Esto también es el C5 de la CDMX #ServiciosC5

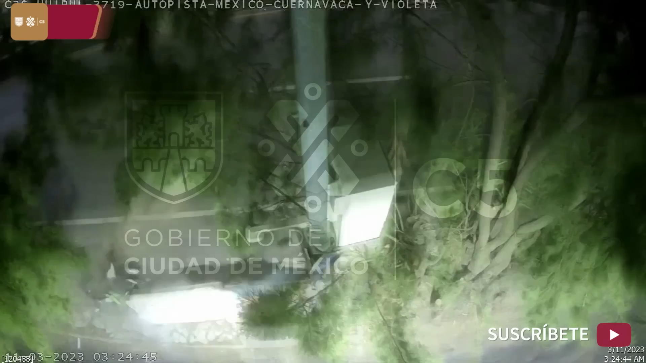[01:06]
Por medio de una llamada a 9-1-1 de la Ciudad de México, reportan el choque de un motociclista.